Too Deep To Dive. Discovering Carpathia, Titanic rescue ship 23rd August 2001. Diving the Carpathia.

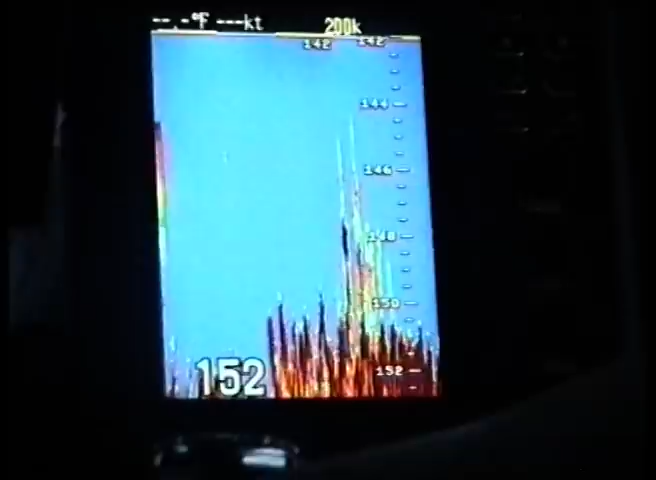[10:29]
That does look very interesting. The numbers aren't quite, well it's not that big.
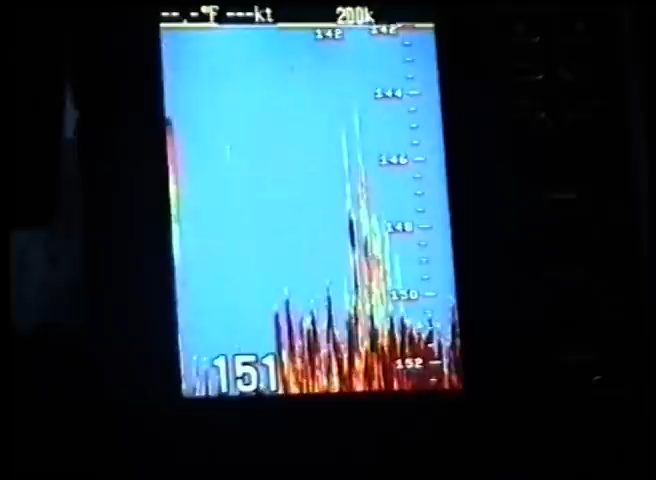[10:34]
It's only standing up 6 metres, it's supposed to stand up 12.
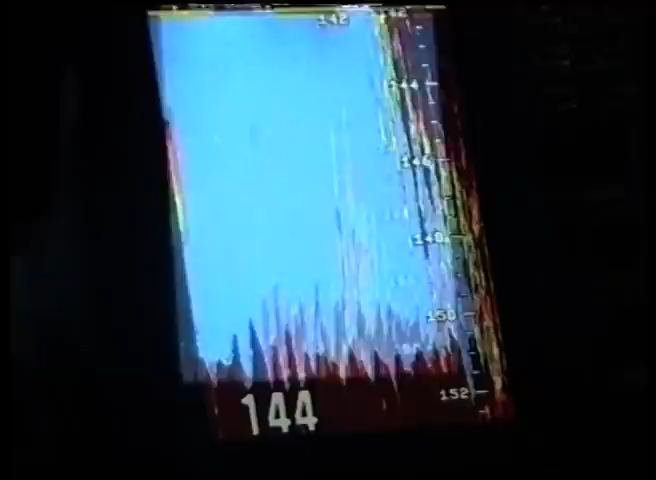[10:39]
Look on the sounder, in fact, it's been completely blocked out.
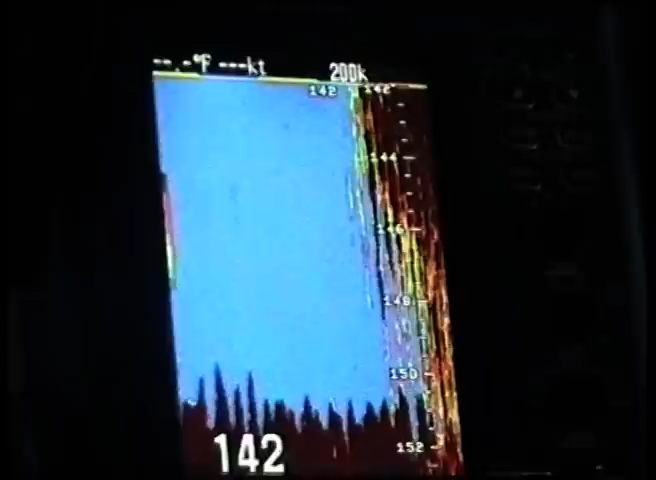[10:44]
What is it? Is that interference on the sounder or is that...? Oh, I see it. That's it.
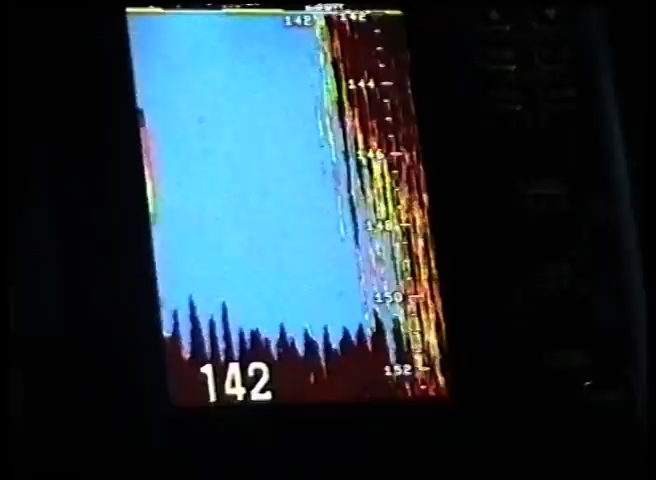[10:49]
The shape of the hull, it's at the foot right. There's places underneath it and then you're just coming into the densest part now.
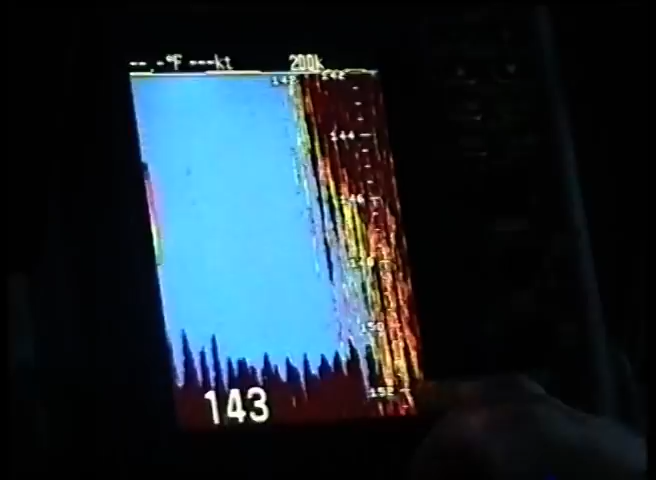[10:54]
There it is. So that's showing the side of the hull.